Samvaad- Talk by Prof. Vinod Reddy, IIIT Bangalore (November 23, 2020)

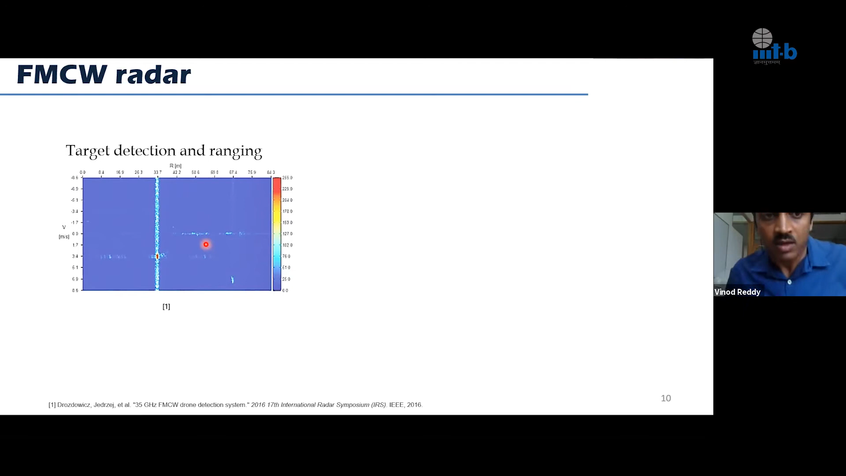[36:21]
unlike pulsed wave radar, this radar can detect a target which is as close as 33 meters. Okay, that's one of the takeaways.